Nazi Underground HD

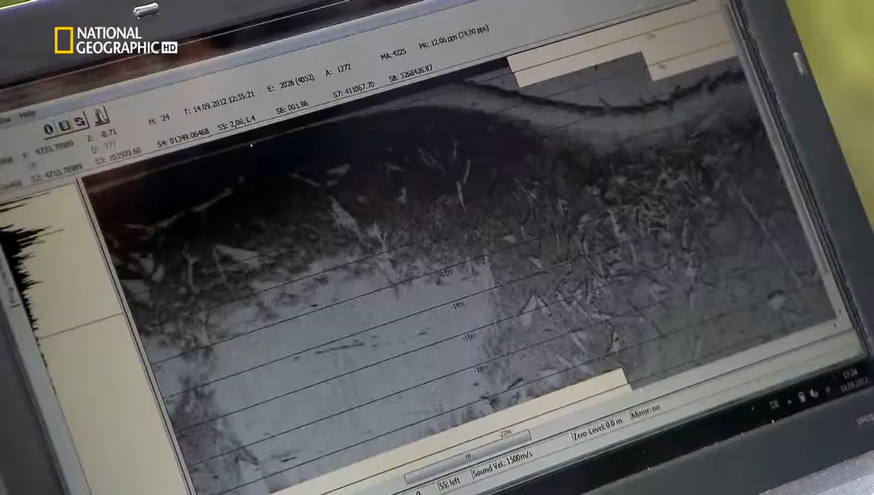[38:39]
a radar map of the lake floor revealed a box-like shape in
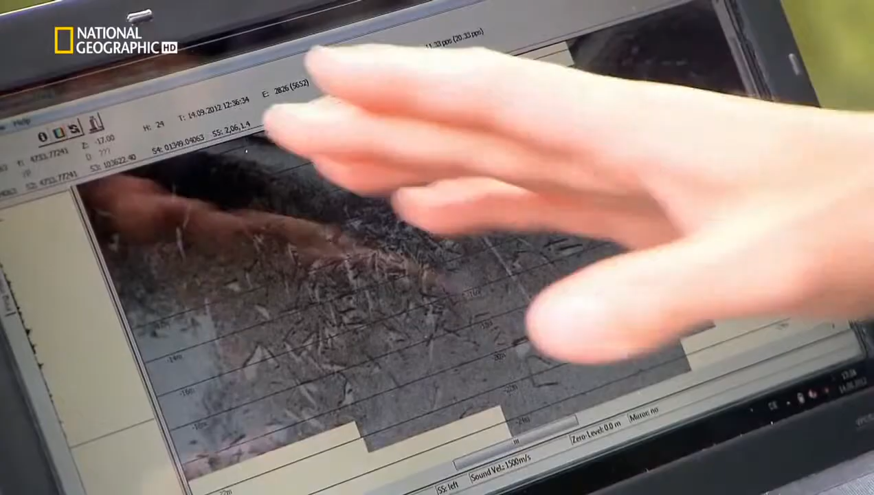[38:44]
the mud was this otto scotzenis gold